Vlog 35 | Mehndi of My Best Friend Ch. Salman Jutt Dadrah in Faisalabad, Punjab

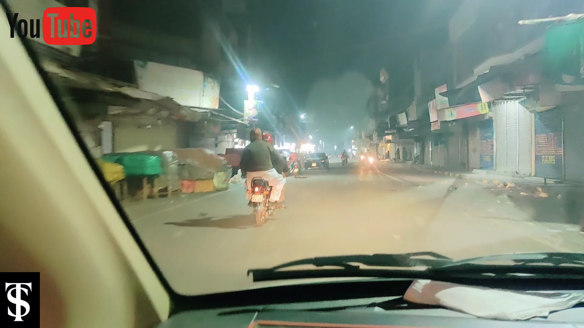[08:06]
बजे तक 1 बजे तक भी शॉप्स खुली रहती हैं। तो यहाँ पे देखें जी पूरा बाज़ार बंद हुआ पड़ा है।